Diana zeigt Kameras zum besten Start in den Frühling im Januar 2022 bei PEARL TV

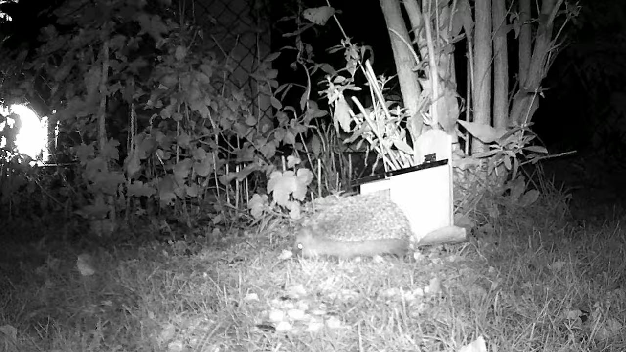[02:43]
Da hatten wir es erst mal auf den Boden gestellt und da haben wir einen kleinen Igel gefunden. Ganz genau. Es gibt viele Tiere, die eben sehr, sehr scheu sind und bei Tageslicht nicht rauskommen. Und guck mal, das fand ich total witzig. Da hat sich eine kleine Maus versteckt da bei uns im Eichhörnchenhaus. Irre Aufnahmen kriegt man damit hin. Und dass Sie sehen, das ist nicht einfach schwarz-weiß, das sind richtig gestochene Graustufen, die wir hier nachts aufnehmen. Das war in totaler Finsternis, wurde das aufgenommen. Da kriegt man einfach die tollsten Aufnahmen. Und Ralf, erzähl mal, was du aufgenommen hast.
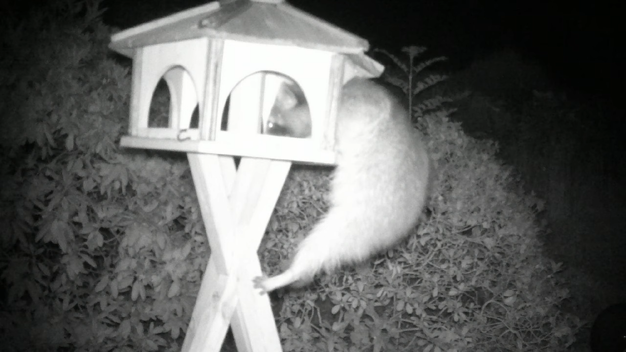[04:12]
Und ja, ich sage immer, meine Fellbären oder meine Fellmeisen, das ist ebenfalls das gleiche, das gleiche Vogelhaus jetzt bei mir im Garten, aber eben nachts. Es ist der absolute Wahnsinn, also sowas sieht man nicht, sowas kann man eigentlich nicht sehen. Aber mit so einer Kamera kann man das dann eben sehen, weil sich die Tiere unbeobachtet fühlen und man sie natürlich auch nicht stört. Gerade so einen Igel, den muss man ja im Winter wirklich in Ruhe lassen, weil der braucht seinen Schlaf. Der kommt alle paar Tage mal raus und sucht sich was zu essen. Mit Waschbären, die sind so scheu, man glaubt gar nicht, dass es überhaupt Waschbären gibt hier in Deutschland, aber die breiten sich doch mehr und mehr aus.
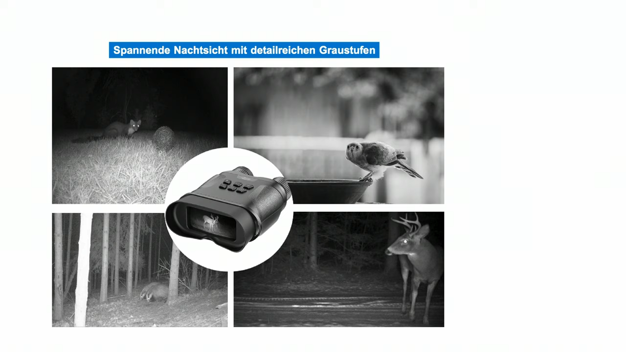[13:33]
Sie sehen das hier. Das sind richtig tolle, das ist nicht nur schwarz-weiß, das sind ganz, ganz viele Graustufen, die wir hier haben. Ein ganz, ganz tolles Gerät mit 850 Meter Reichweite tagsüber. Überleg mal, du bist irgendwo beim Fußballspiel oder auf einem Konzert und kannst es dann eben als Fernglas benutzen, aber noch gleichzeitig aufnehmen.